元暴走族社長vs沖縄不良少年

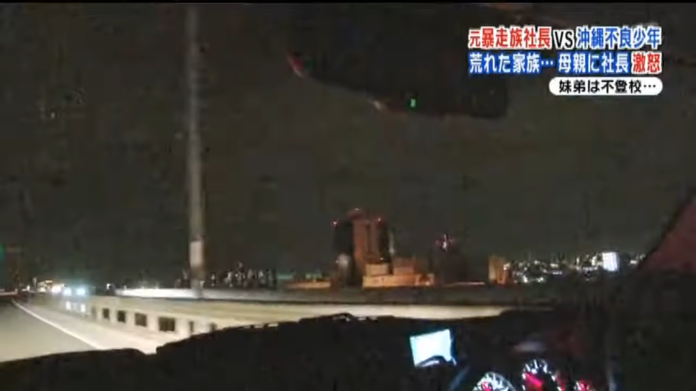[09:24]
着いたのは羽田空港ここから陸路で移動する2人